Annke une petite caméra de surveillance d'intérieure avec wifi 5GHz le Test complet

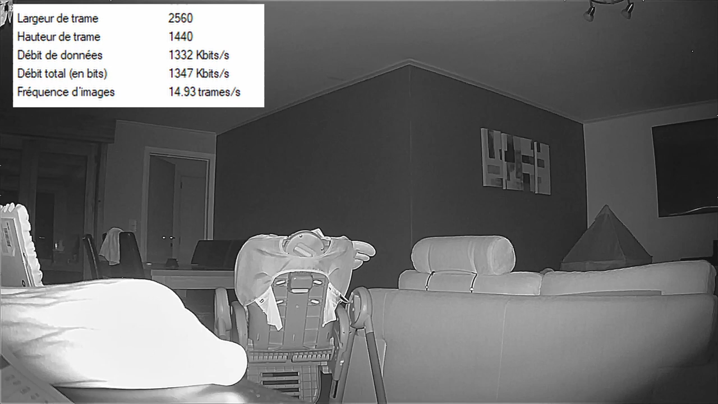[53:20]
transfert et téléchargement un stockage moins élevé sur la carte micro SD. La caméra aussi a le Wi-Fi 5 GHz qui permet un streaming plus rapide sur son téléphone.